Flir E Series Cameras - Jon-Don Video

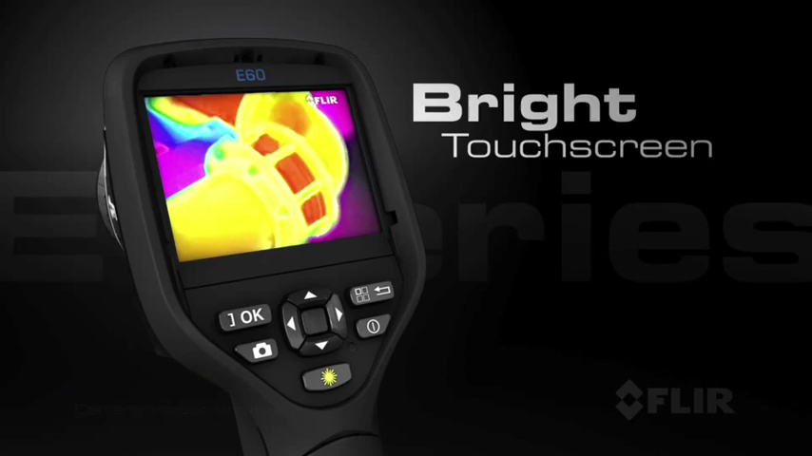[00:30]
but also a high-resolution visual image.
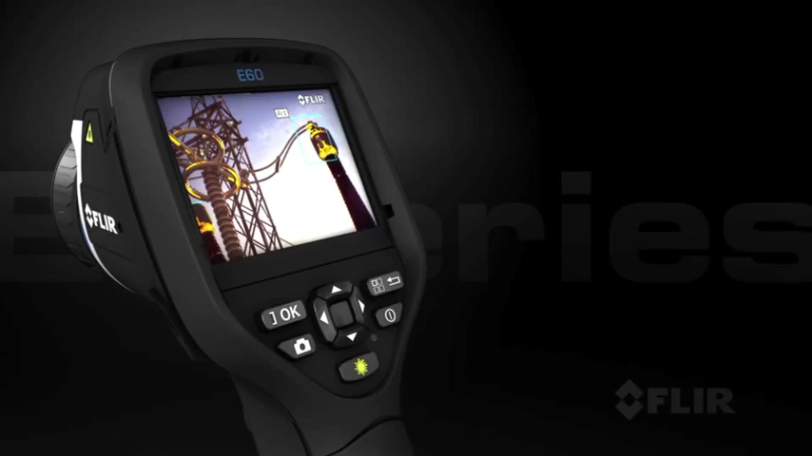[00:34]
It's three megapixel. So with their one camera, they can save both their infrared and their visual.
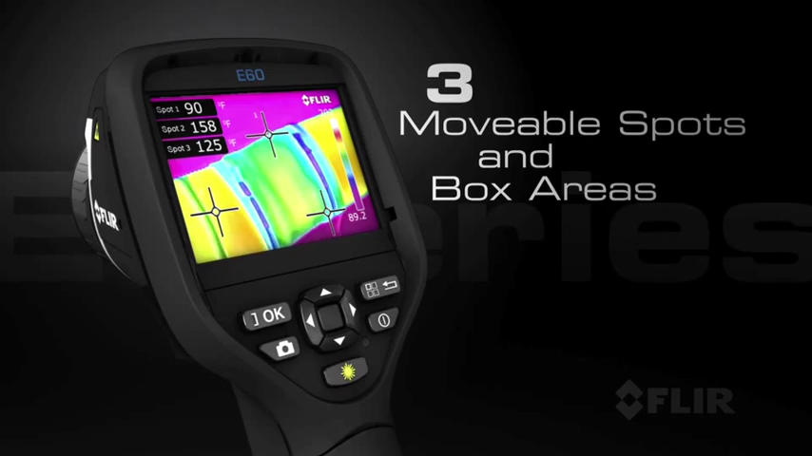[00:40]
In addition to that, they can overlay the infrared over the visual in what's called a picture-in-picture or fusion capability.
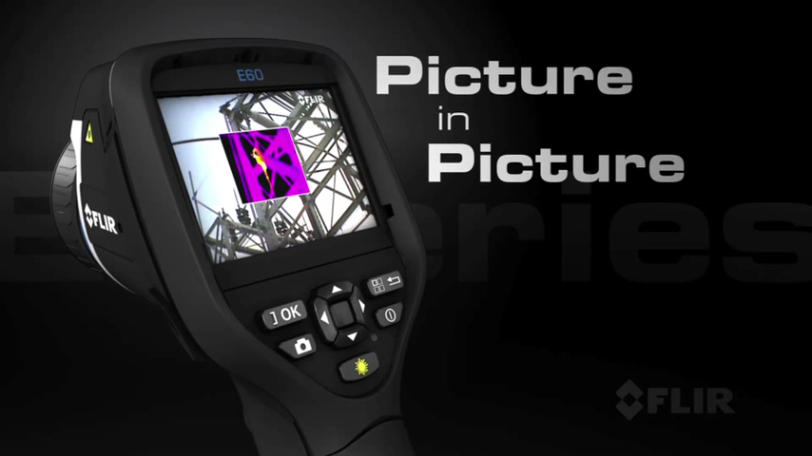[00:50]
For dark environments, areas where you're taking visual images in closets, crawl spaces, or attics,
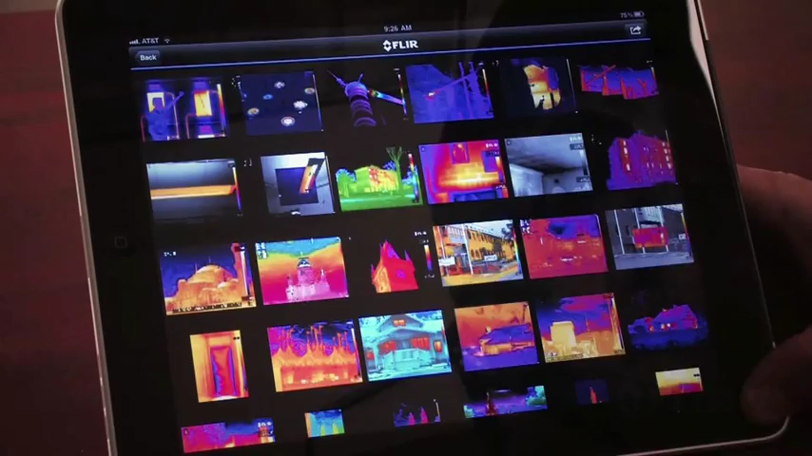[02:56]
What that means is you can transmit data directly from your infrared camera to an external device like an iPhone or even an iPad.
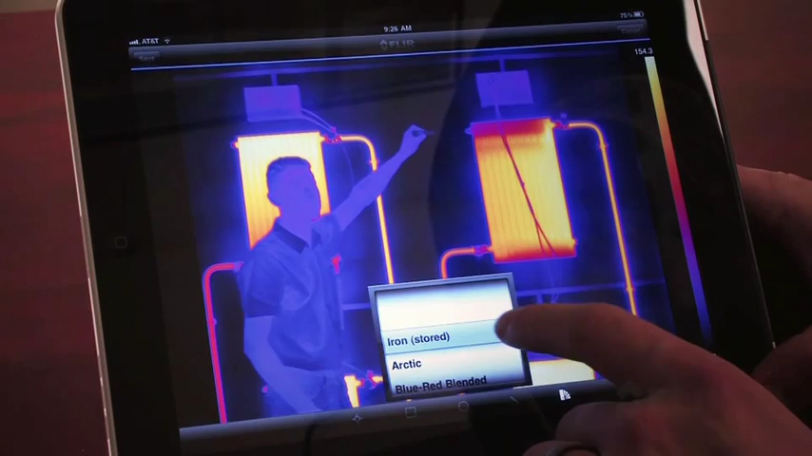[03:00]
What that means is when you're on the job, you can upload images wirelessly to your iPad or your iPhone, and you can share those images with someone at your office.
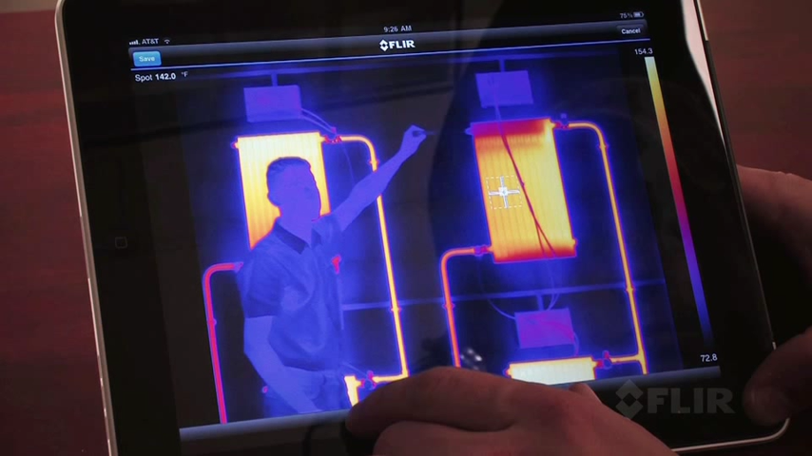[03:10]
On screen: spot 142.0°F
Perhaps it's an insurance adjuster or even the homeowner. And you can actually recreate reports using the FLIR app available at the Apple store.
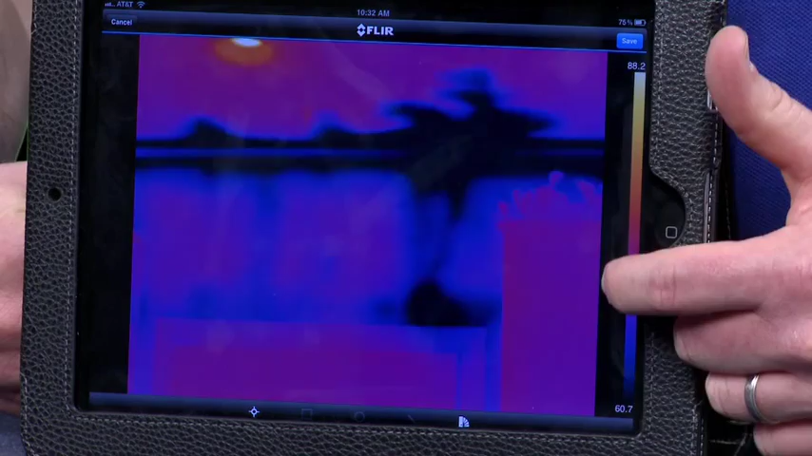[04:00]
to add spot temperatures and move those spots. So I'll add two spots for demonstration purposes, one on a dry area and one on a wet area. And because we've got evaporative cooling,
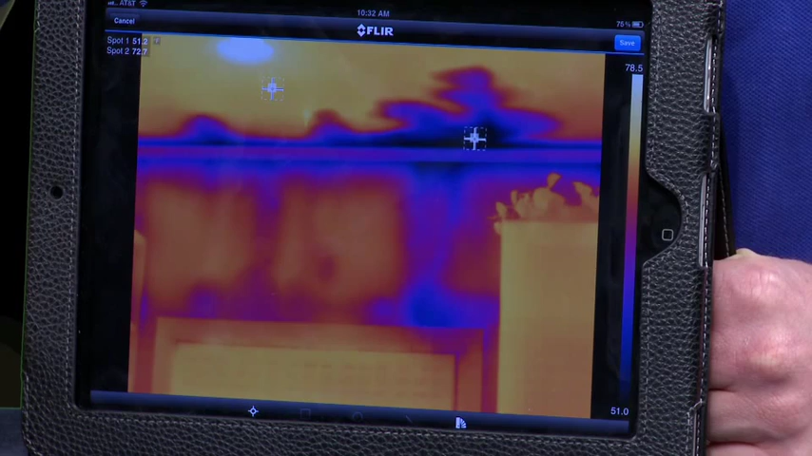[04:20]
you can see that our first spot is much cooler than our second spot. In addition to that, I've got the ability to go in and change my color palette.
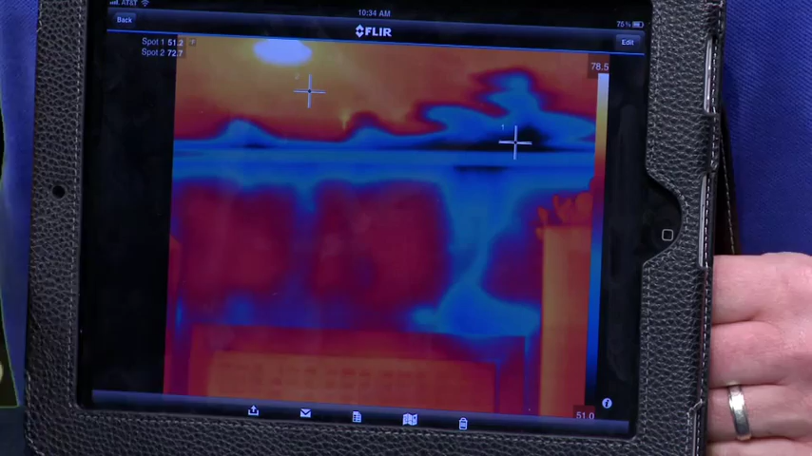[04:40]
Now I can save this image, and now I can go in and I can actually type in my own text annotation that I want to be included in my infrared report.
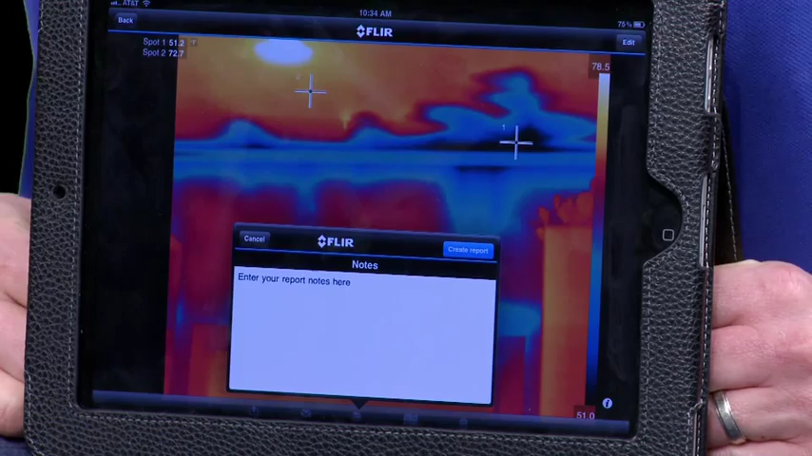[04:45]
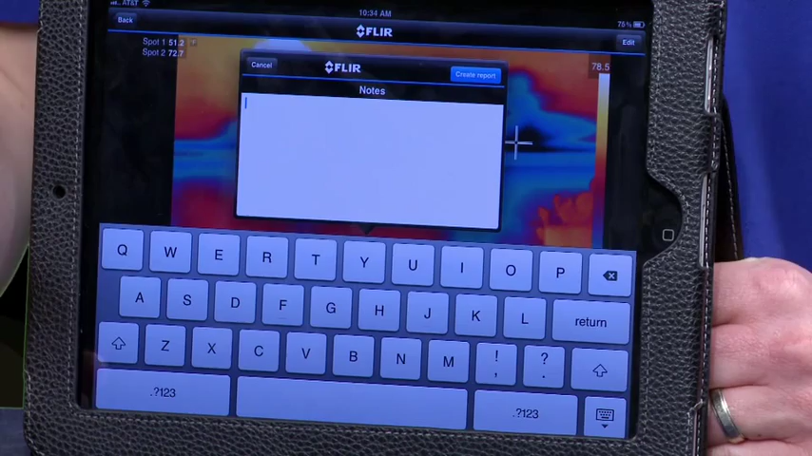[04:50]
So when, of course, I go into my text area, it'll pull up the keyboard, and I can type in any text I want. I'll hit Create Report.